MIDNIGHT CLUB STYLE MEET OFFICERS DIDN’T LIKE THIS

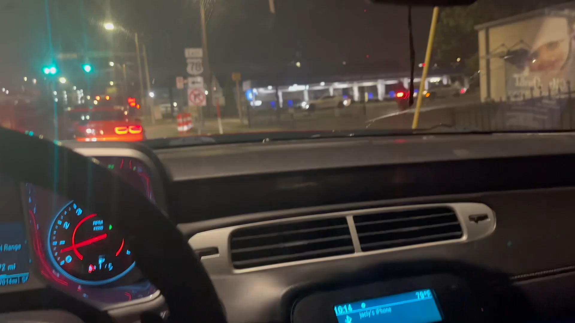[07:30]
But these people done went down the wrong way. What?